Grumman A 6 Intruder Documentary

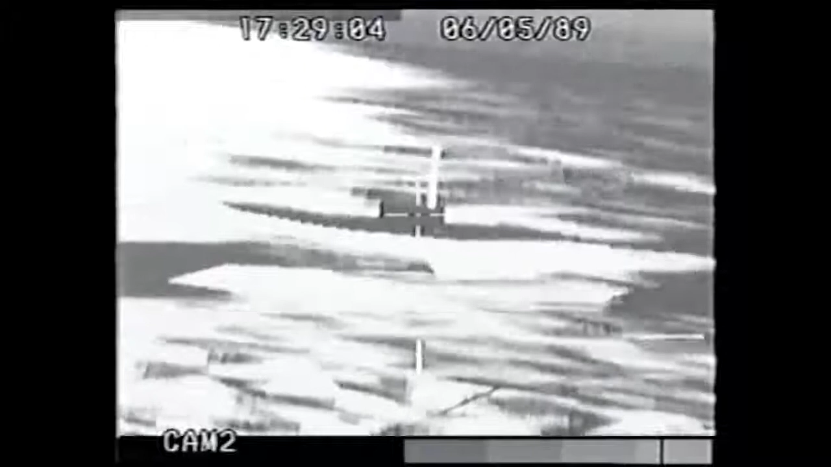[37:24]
The FLIR uses the heat given off by the surface below to provide an image of the target at hand.
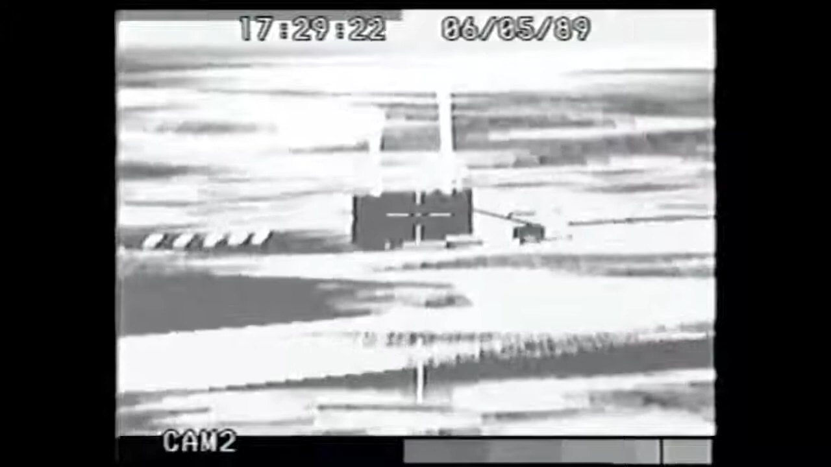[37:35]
With this image, the bombardier can pinpoint any weakness, like an air vent or a generator, and then guide his bombs in with laser-guided accuracy.
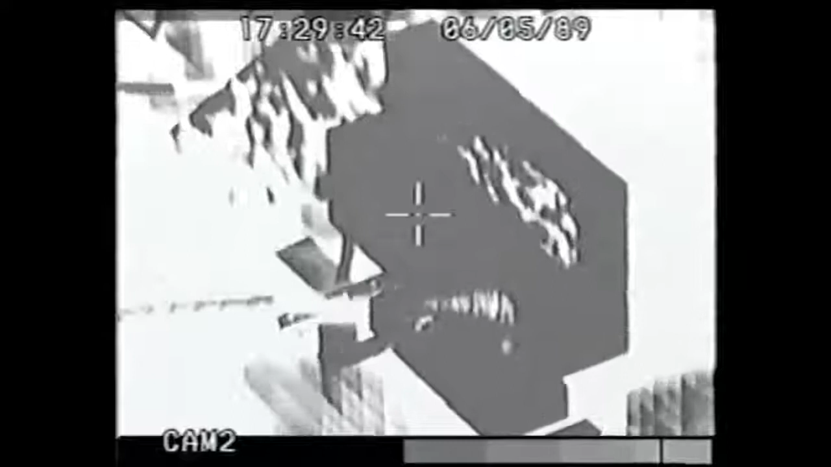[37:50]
Okay, beam at about a mile and a half.
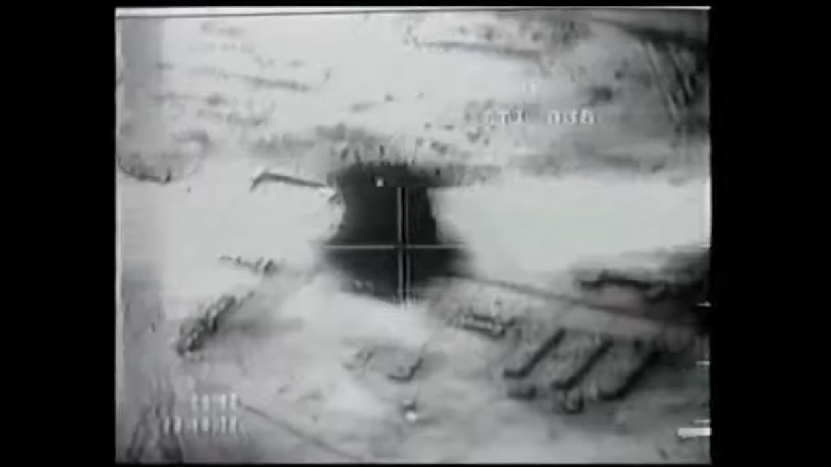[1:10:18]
I remember pulling off target, looking down to the left to see the bombs hit. I looked down. They hit the target. I looked back to the right, and a missile streaked right up by us with a big contrail.